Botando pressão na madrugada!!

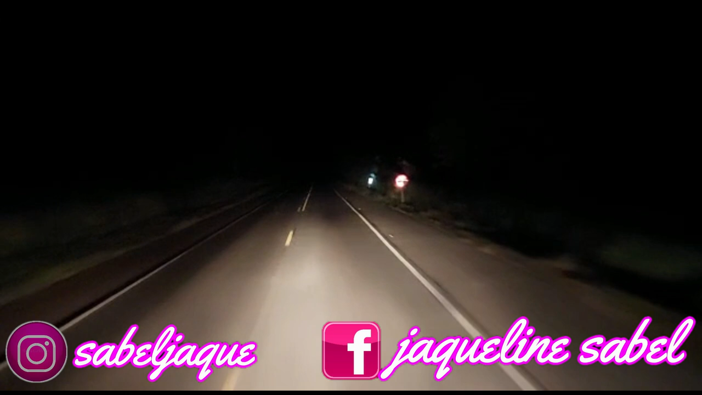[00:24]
E agora já carmou, já, ó.
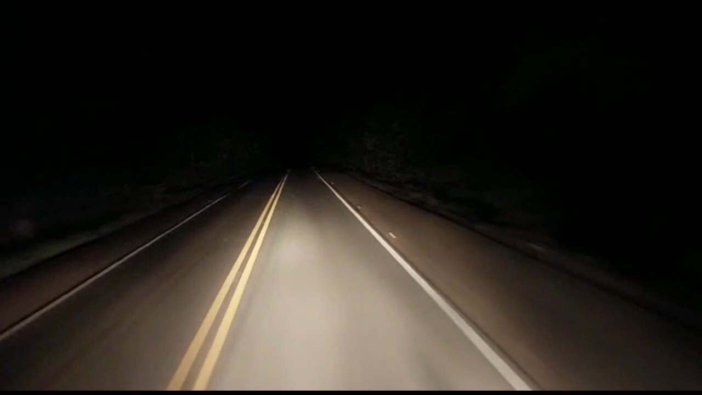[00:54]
Tá eu e Deus, volta e meia passa um guerreiro, um carro, mas isso aí é raro. Tá indo um lá embaixo, aquele que passou por mim aí, ó. E nós vamos aqui na companhia de Deus, dos seus anjos, né? Os anjos em volta aí, guardando a nossa vida.
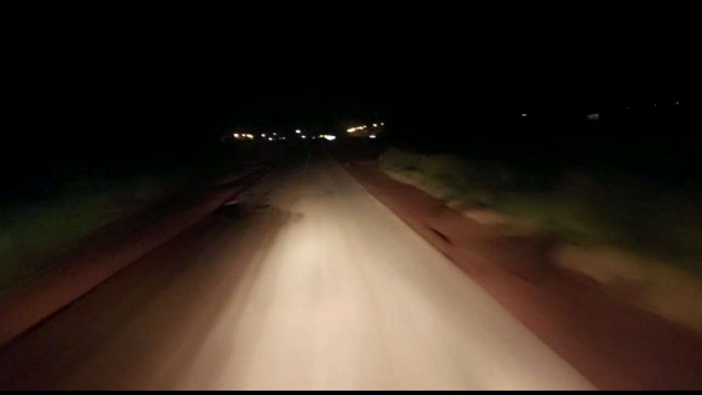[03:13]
Mas é assim, gente, ó. Trabalhando firme e forte, dia e noite, sem preguiça, sem medo, confiando no Deus que eu sirvo. Aqui é Barrolândia, meus amores e minhas amoras. Barrolândia, palco do momento, passando aqui Barrolândia. A pista aqui tá um pouco bagunçada, tá um pouquinho ruim.